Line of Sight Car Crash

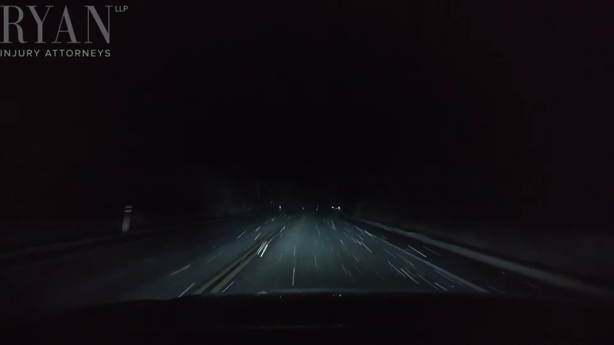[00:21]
Obstruction of vision could take in any form such as nighttime driving which makes a driver to have limited vision. Bad weather conditions such rain or snowfall and even large signs could diminish a driver's vision at an extent as well. There are numerous possibilities of objects that can obstruct driver's vision.